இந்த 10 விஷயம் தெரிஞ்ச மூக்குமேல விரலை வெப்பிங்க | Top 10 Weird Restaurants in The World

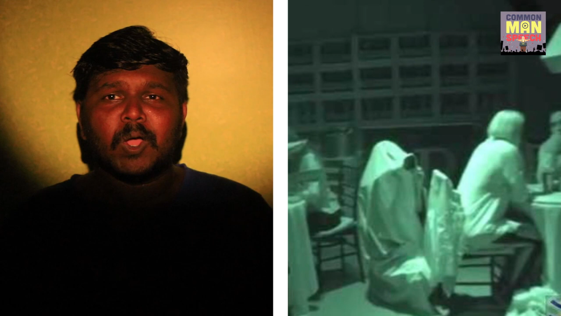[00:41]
கொஞ்சம் வித்தியாசமாக இருக்கணுமேனு சொல்லிட்டு ஹோட்டலில் எந்த விதமான லைட்டுமே யூஸ் பண்ணாமல் ஹோட்டலில் வடிவமைச்சிருக்காரு.